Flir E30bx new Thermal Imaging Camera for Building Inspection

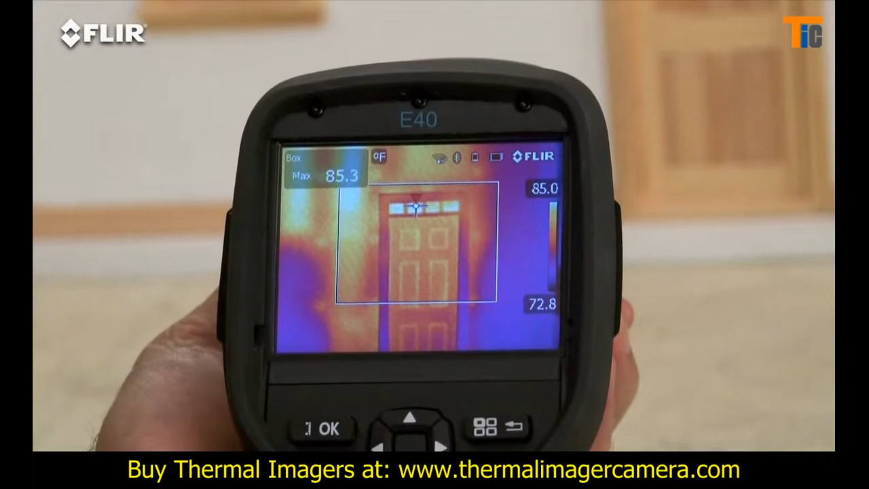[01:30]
On screen: max 85.3°F, scale top 85.0°F, scale bottom 72.8°F
E-Series has interchangeable lenses too. And here's a big plus.
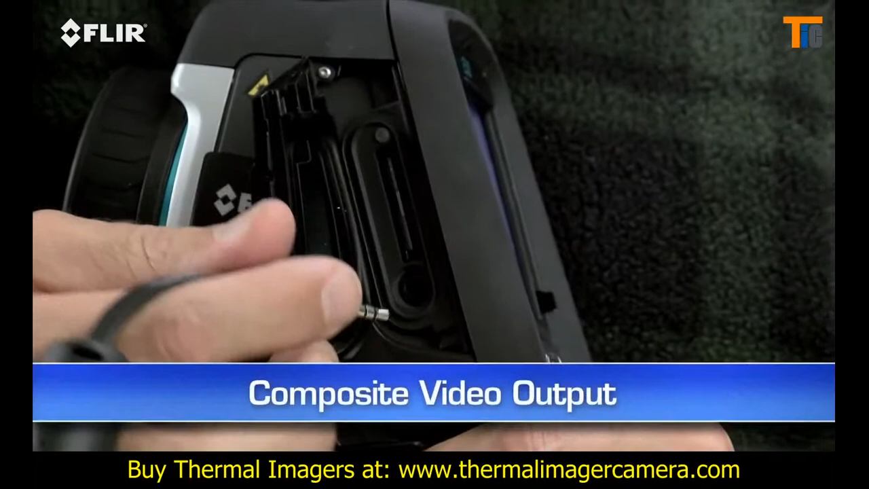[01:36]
Video out. Just plug it into a TV if you want a homeowner or someone else to monitor what you're scanning live.
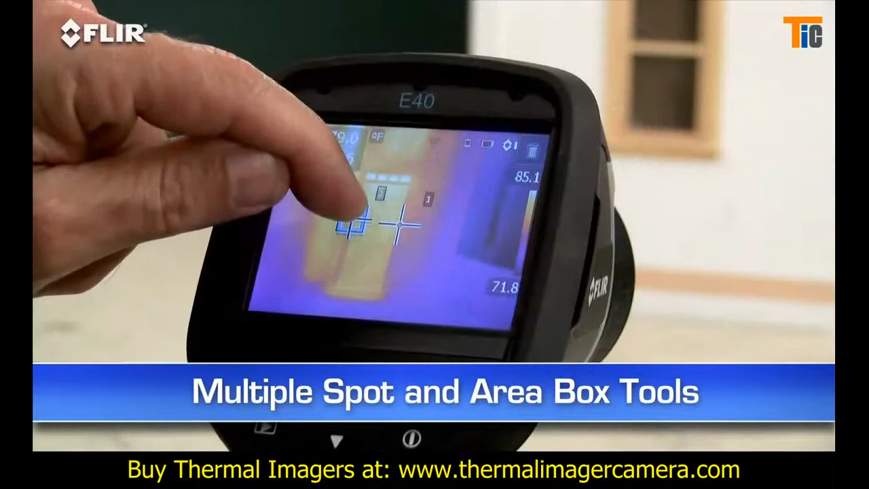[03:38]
Plus, you get picture in picture.